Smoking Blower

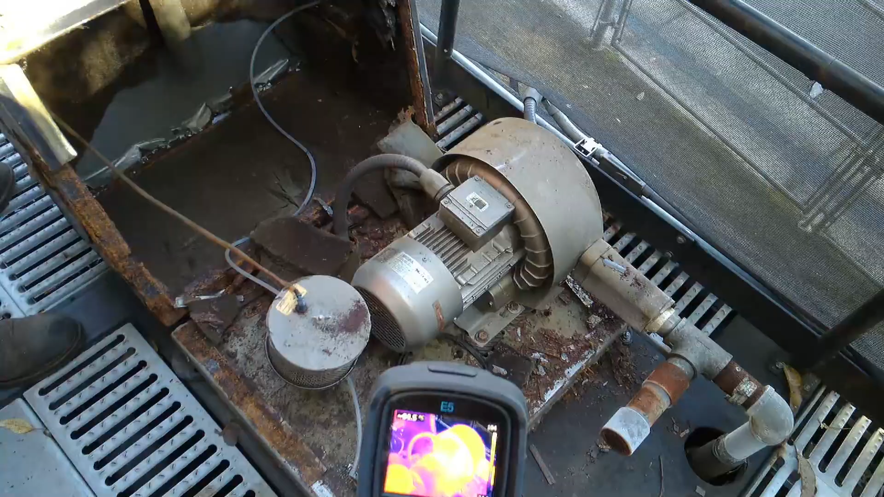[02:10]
90 above 90 degrees C it could be the blow the blower shot and that overloaded the motor but we could we'll open it up and see how bad it is